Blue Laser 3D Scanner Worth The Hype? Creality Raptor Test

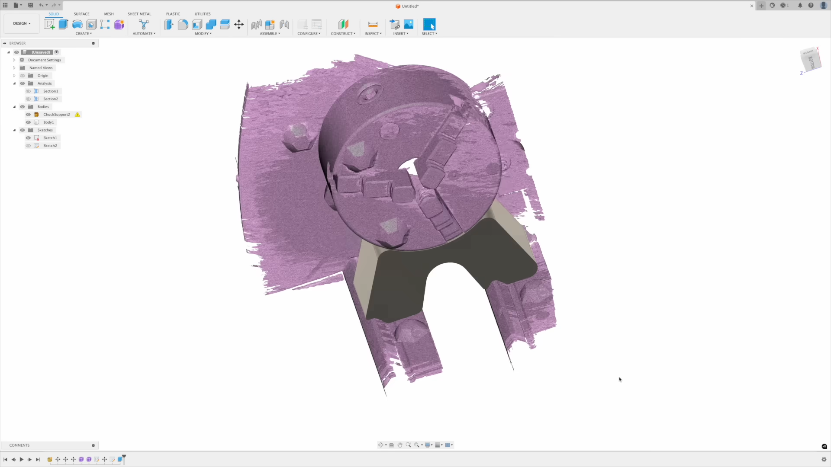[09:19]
we'll see how accurate it is when I design a part and try to fit it so I put it here in fusion 360 and just use that
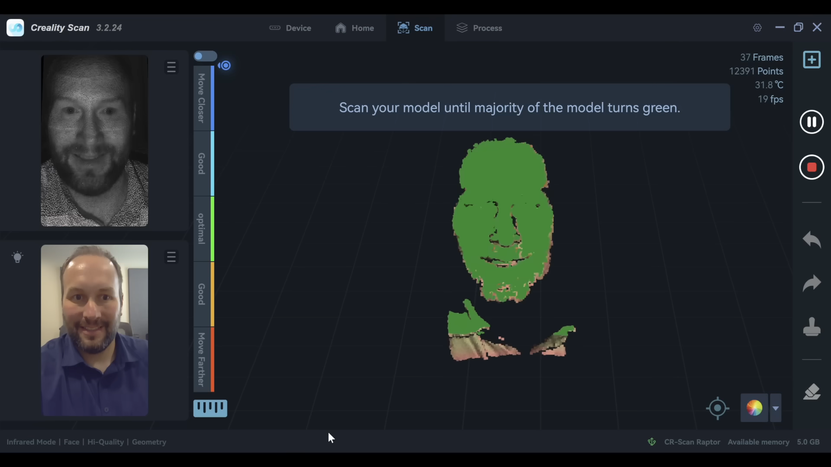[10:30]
move in the right direction I think it would have been easier if I had somebody else do this and I would have gotten more data out of it but either way there's definitely a striking resemblance
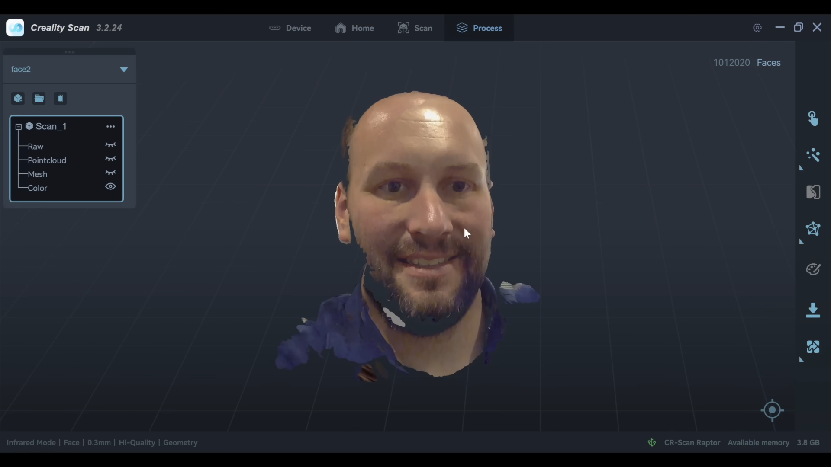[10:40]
there I'm not sure how I feel about that all
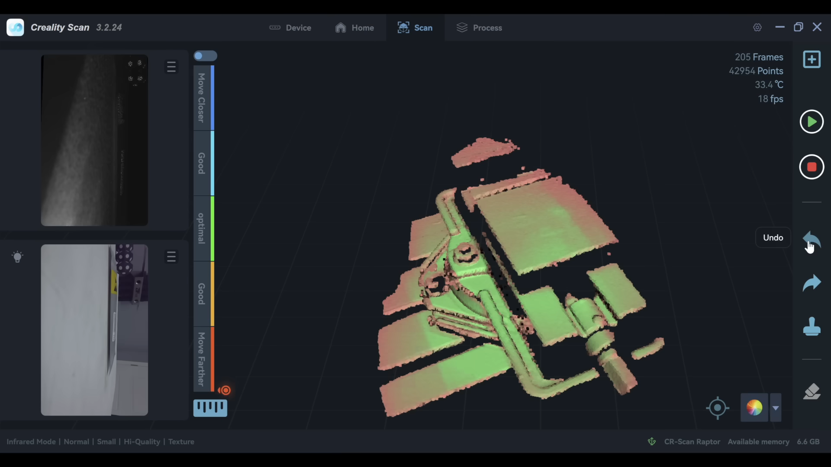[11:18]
there's an undo button and I thought that was really nice that once I could see things weren't going exactly right on a particular scan I could just click undo until it was back to normal and then it would pick up where it left off pretty
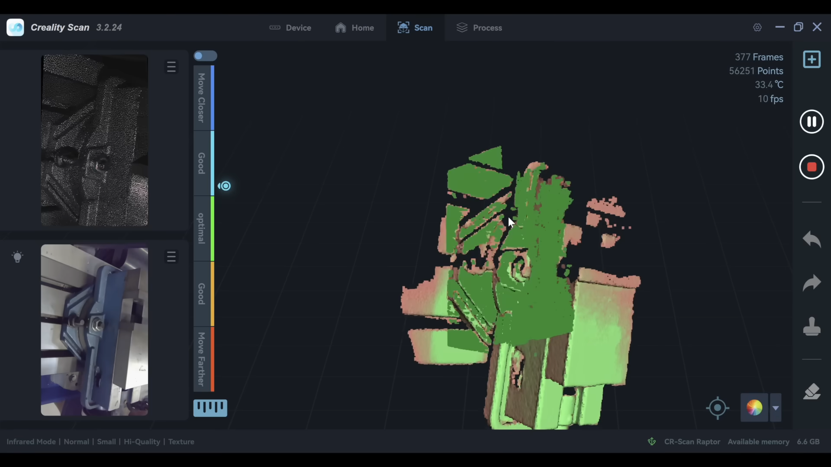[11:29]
easily it didn't have a lot of trouble finding the tracking again after that once again you know it did
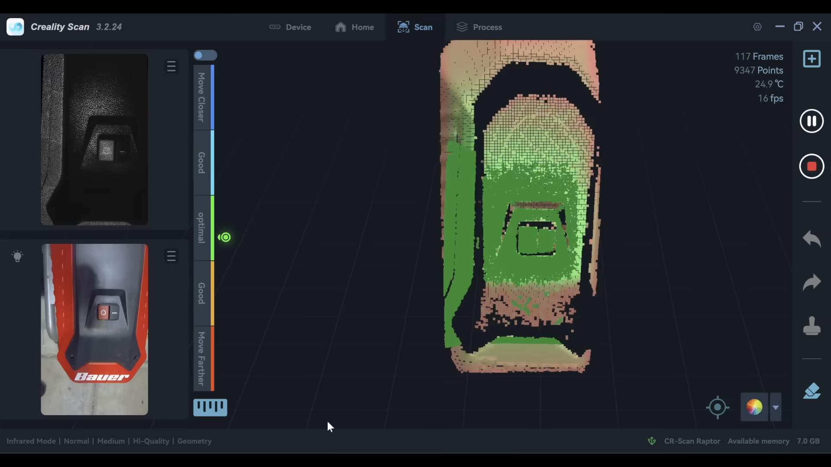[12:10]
it's filling in pretty good from the top but once I start tilting to the sides to try to get a little bit more data off of the side of the housing that's where I started running into some tracking
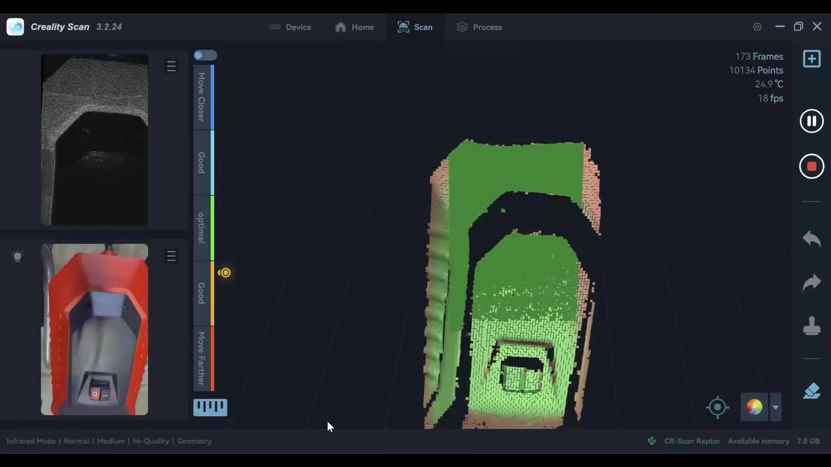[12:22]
errors and you can see I'll just speed this up it's a little disorienting to watch but
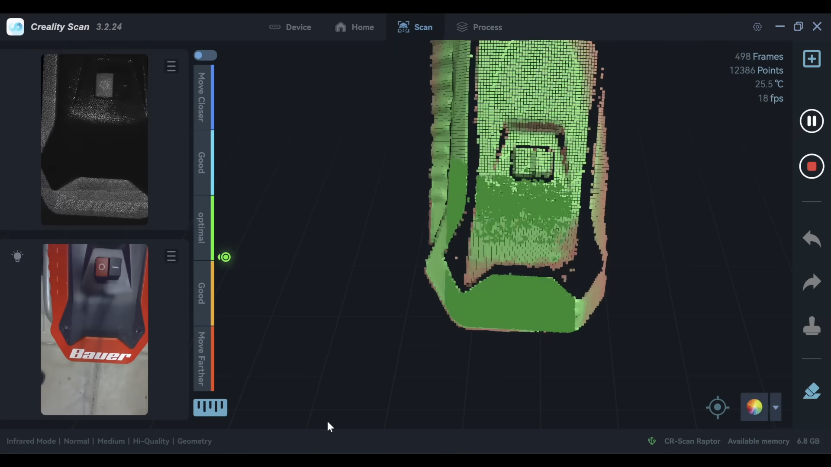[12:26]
just so you can see the occurrence of those tracking errors right there
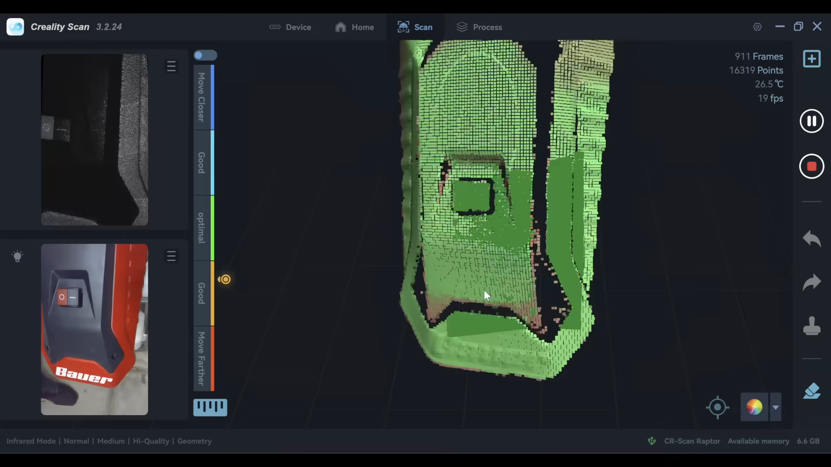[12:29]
it's still picking it up and it finds its way back but it does create a little bit of a delay every time that happens
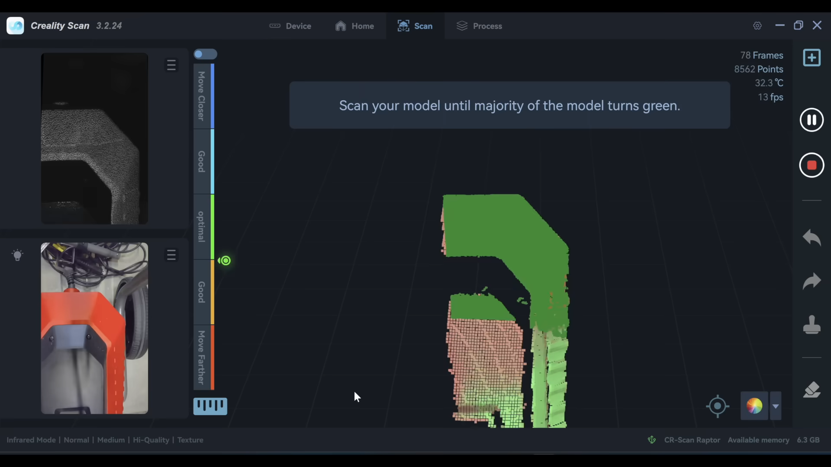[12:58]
something pretty quickly without prep if I just need a rough model for for anything that I'm
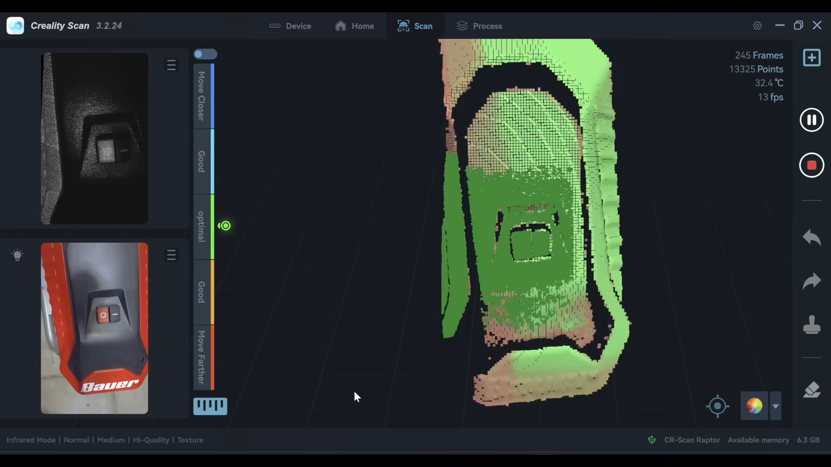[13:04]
working on so here it's scanning a lot better with texture mode and